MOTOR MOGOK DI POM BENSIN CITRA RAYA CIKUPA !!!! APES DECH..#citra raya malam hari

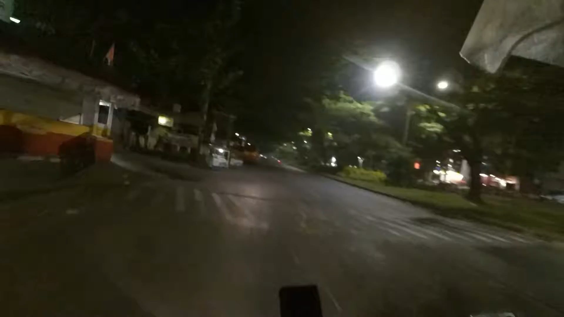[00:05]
Malam hari ini kita akan
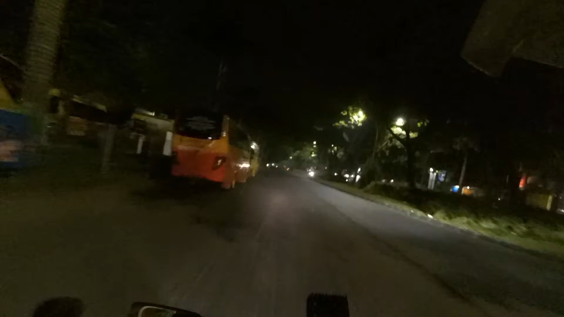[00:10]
berkeliling jalan-jalan menyusuri Citra Raya Cikupa.
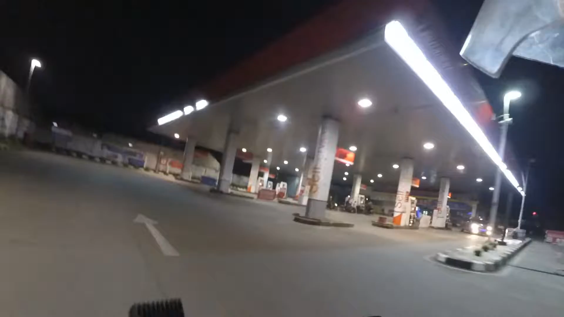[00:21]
Oke, teman-teman, kita isi bensin dulu ya.
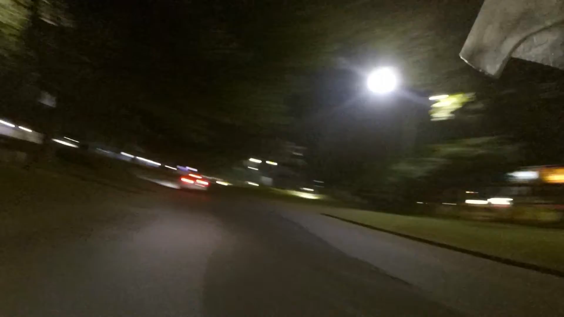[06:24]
Kita lihat situasi di sini ya, situasi PPKM ini apakah aturan juga diterapkan 100% di sini. Oke, kita lihat-lihat. Teman-teman, kita lihat di kanan kiri di ruko sudah sepi semua ya.
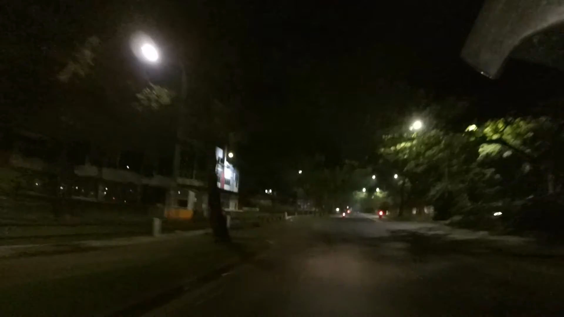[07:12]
Ini kita akan lurus. Nanti kita lihat-lihat juga di
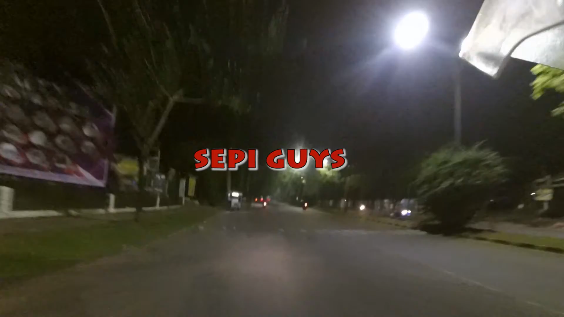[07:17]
ruko yang depan sana ya.
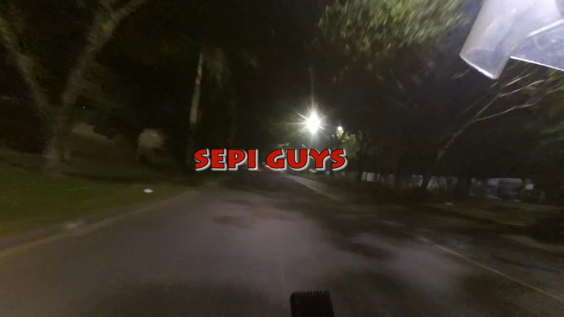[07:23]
Apakah masih ada orang jualan atau orang nongkrong-nongkrong? Oke, kita lihat teman-teman. Oke, itu Mall Ciputra sudah kosong ya.
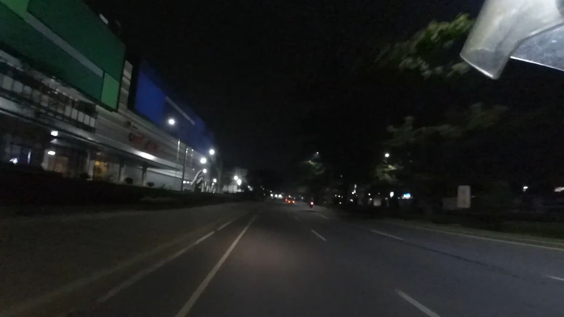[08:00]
Ini tinggal 1-2 orang di pinggir jalan. Ruko-ruko juga kanan kiri udah sepi.